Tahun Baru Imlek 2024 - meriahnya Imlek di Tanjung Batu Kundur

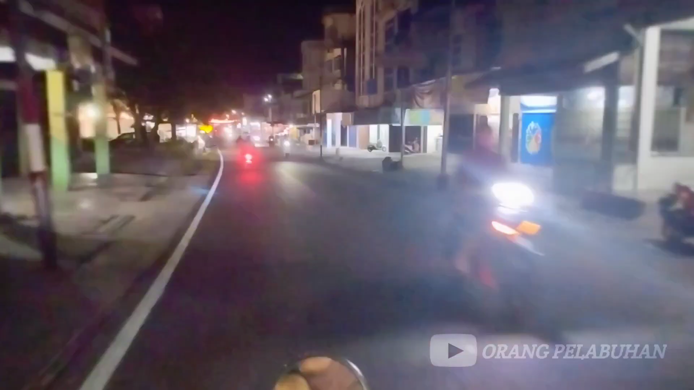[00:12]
ini saya nak ajak kawan-kawan tengok-tengok lampu lampion ya lampu lampion Imlek orang Chinese di Tanjung Batu Kundur Mika orang yang orang Tanjung Batu Kundur orang Chinese sila komen di kolom komentar ya
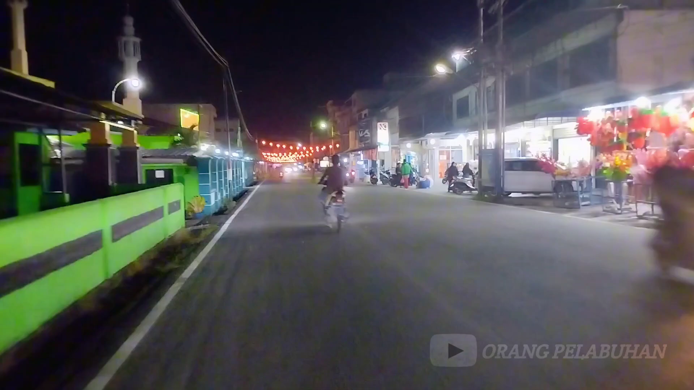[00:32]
kita tengok sebelah kiri kita ada Majid Besar
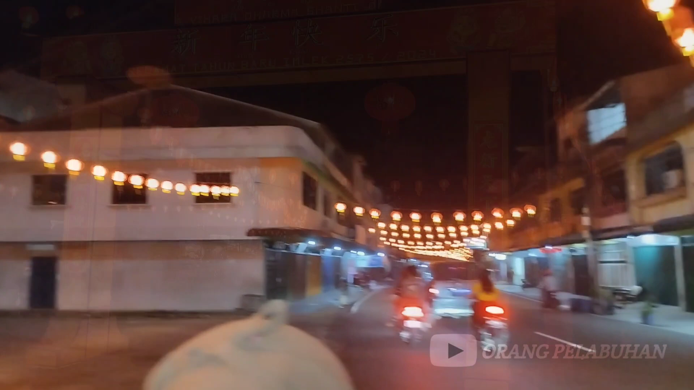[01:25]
ini baru mulai lagi pasang sampai ke jalan-jalan lampu lampion ini sebab berapa tahun lalu tidak boleh
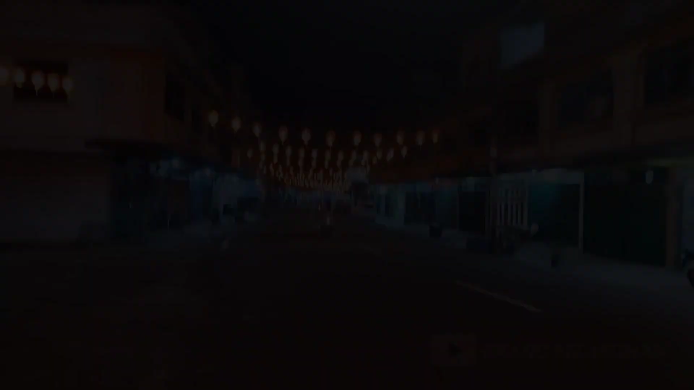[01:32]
karena
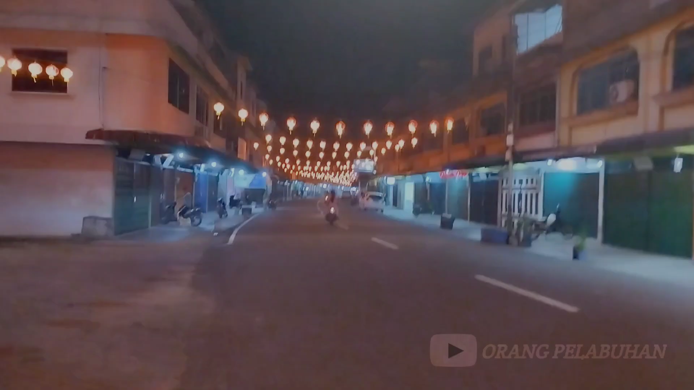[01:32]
masih keadaan dalam Covid dan takut mengundang keramaian jadi baru tahun ini dimulai lagi pasang lampion sepanjang perjalanan menuju ke pasar bawah sampai pelabuan alai
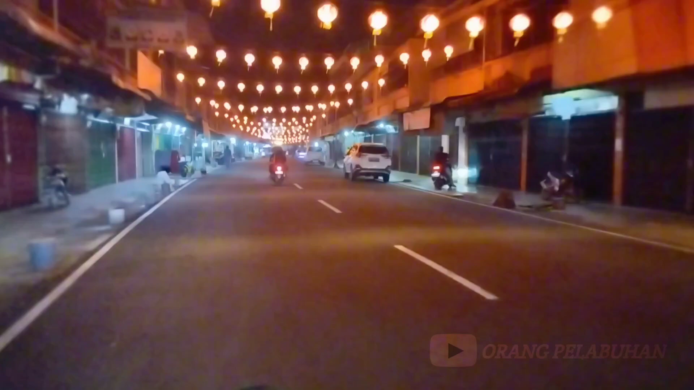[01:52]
memang pada daerah bawah ni atau daerah pasar ni mayoritas penduduknya adalah Chinese ya kawan-kawan
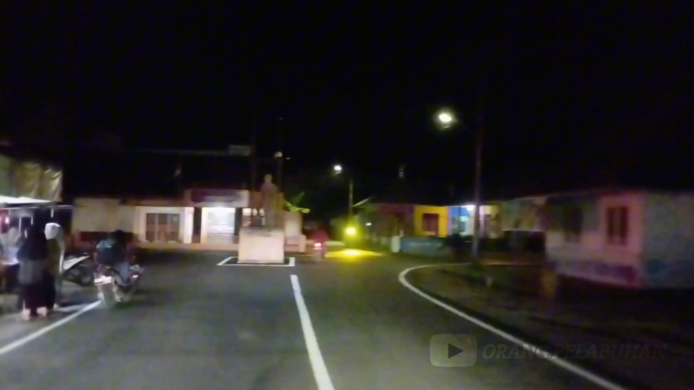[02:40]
dan depan sana tuh wah itu tukumat janda
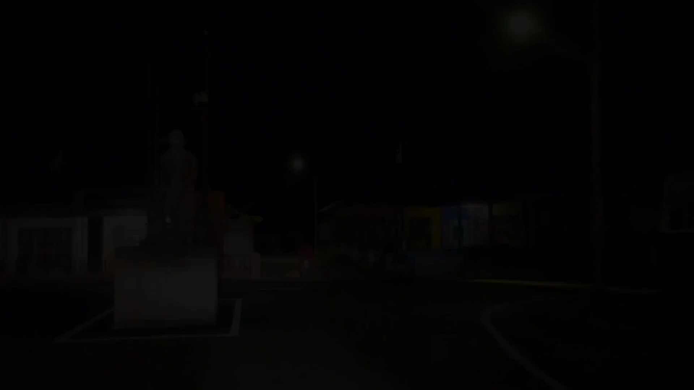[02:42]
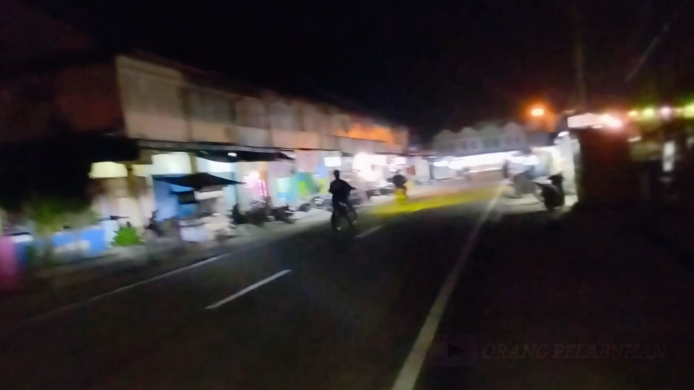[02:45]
inilah keadaan terjumpa tu kawan-kawan kalau malam